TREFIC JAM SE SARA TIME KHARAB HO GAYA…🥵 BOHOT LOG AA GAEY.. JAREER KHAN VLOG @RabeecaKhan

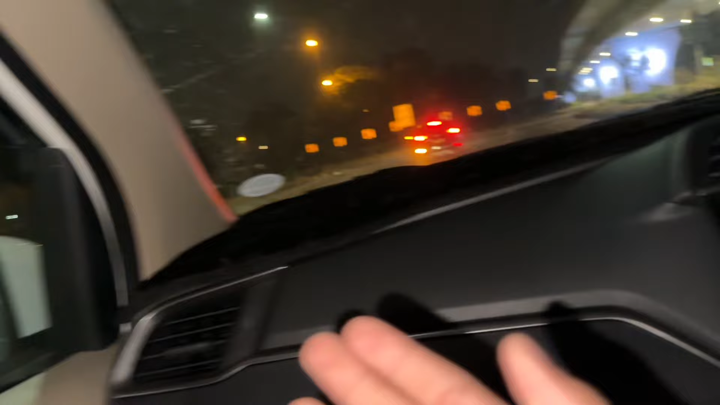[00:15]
अब तो पहुंचने वाले वो जो है बस पहुंच गए। देखो जिना इंटरनेशनल एयरपोर्ट। चलो यार चलो